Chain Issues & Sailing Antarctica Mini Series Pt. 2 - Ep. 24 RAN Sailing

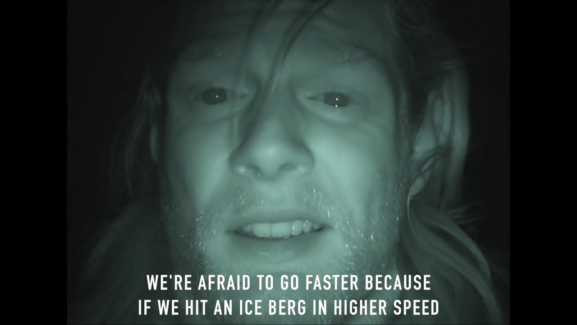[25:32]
I höga hastighet. Så vet jag inte vad som händer. Jag vill inte ta reda på det heller. Jag börjar känna mig väldigt smutsig nu. Jag har inte...
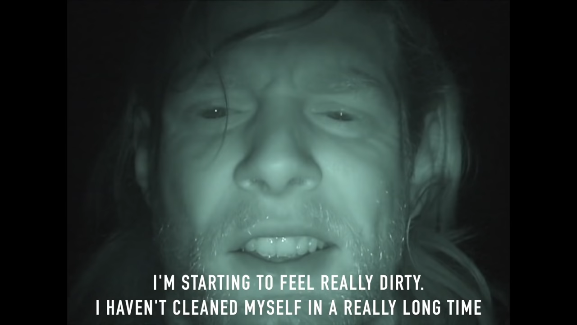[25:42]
Duschat och tvättat upp jävligt länge. Håret är som en enda...
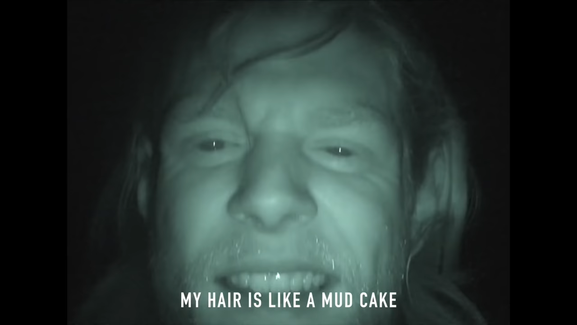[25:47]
Kladdkaka. Resten av kroppen ska inte tala om. Jag hoppas att det är lättare snart. Det här är inte kul. En natt. Till så här så kommer jag fan...
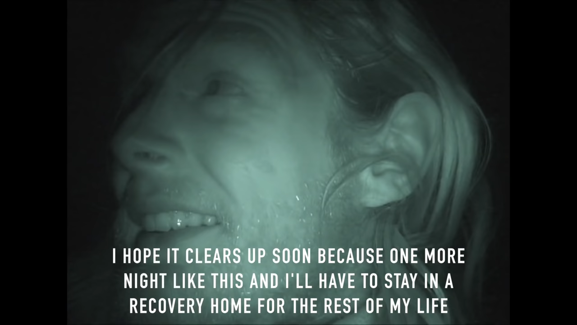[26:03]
Åka in på Wilhelm resten av livet. Det är ju rätt spännande faktiskt. Jag hade heller haft... Lite vinn. Ingen dimme. Stjärnklart.